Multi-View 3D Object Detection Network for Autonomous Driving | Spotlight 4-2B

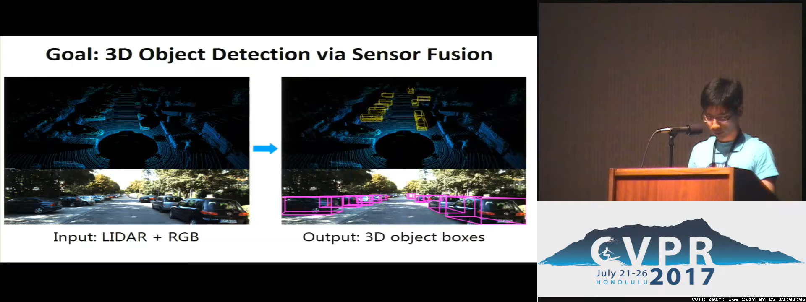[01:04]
To achieve this, we propose an end-to-end Multi-Views 3D Object Detection Network,
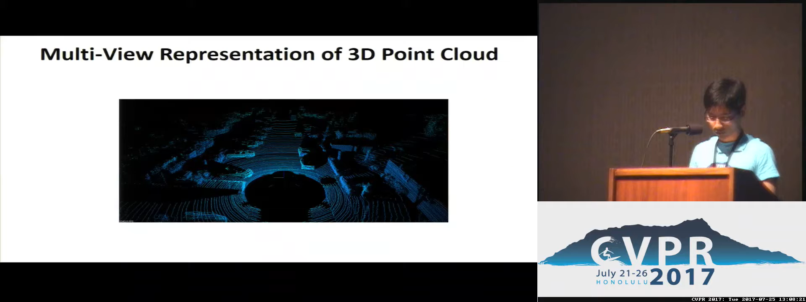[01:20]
Before feeding the 3D point canal into the network, we first project them into the bird's eye view and the front view.
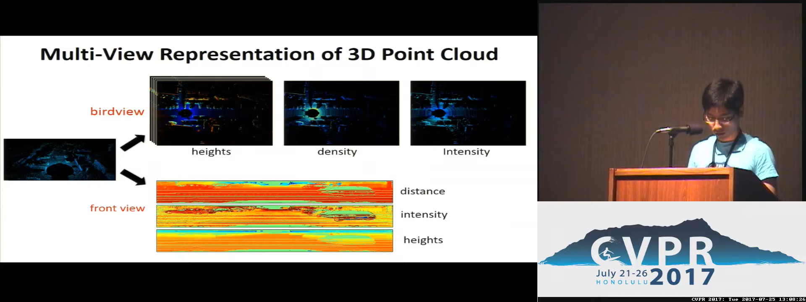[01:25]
Each view is included with some simple geometry features. By this means,
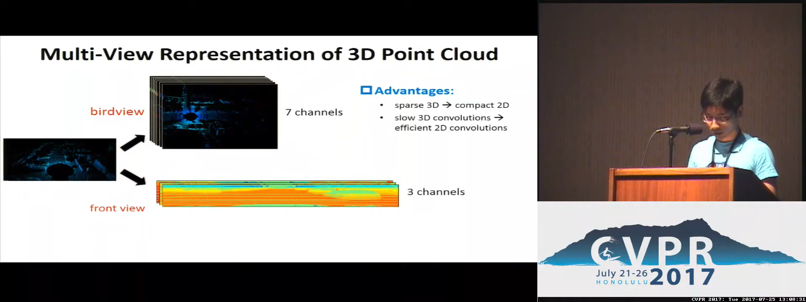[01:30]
the sparse 3D point canal is converted to a more compact 2D geometry representation. In the 3D proposal network, we design a 2D convolutional network to extract 3D proposals from the bird view representation.
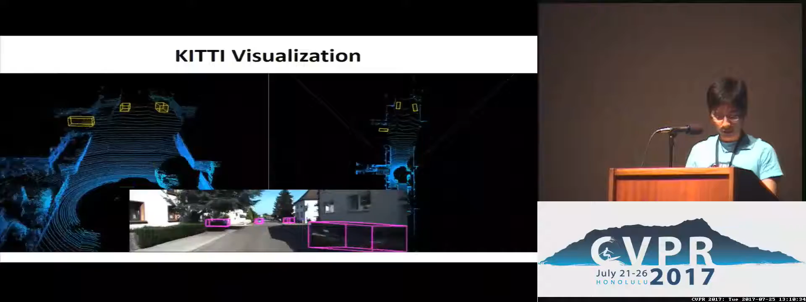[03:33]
Our method predicts 3D locations, size, and orientations of objects in the 3D scene with very high accuracy.